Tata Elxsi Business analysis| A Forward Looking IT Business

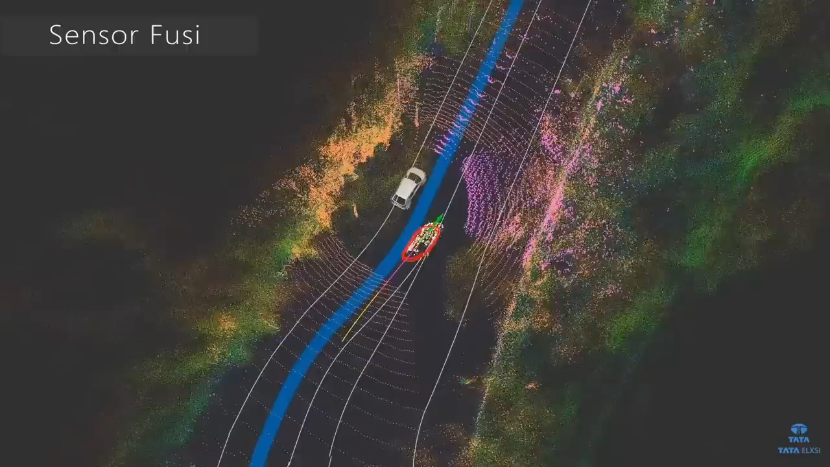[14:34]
एंड साथ में अगर यहाँ पे और भी हम इंटरेस्टिंग चीज़ देखते हैं तो कार को जो टर्न कराना है वो भी अपने आप हो जाती है,
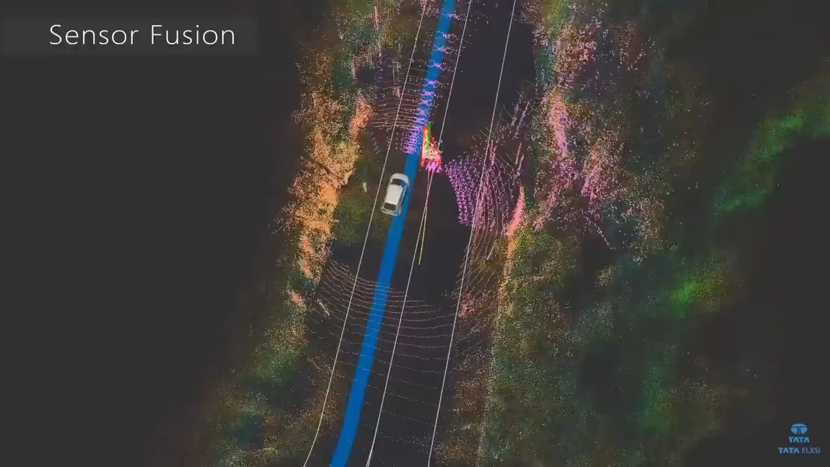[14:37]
साथ साथ कार के अंदर सेंसर भी लगा हुआ है, राइट,
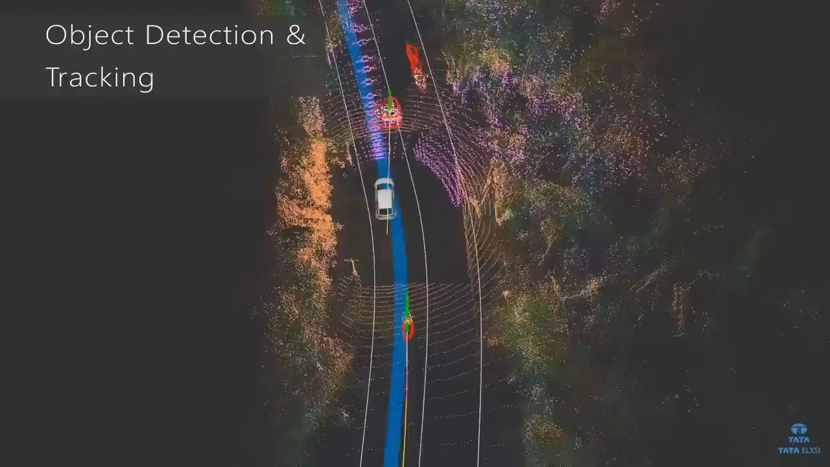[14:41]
तो अपने आप ही जो ऑब्जेक्ट्स है उनको ट्रैक कर लेती है कार, राइट।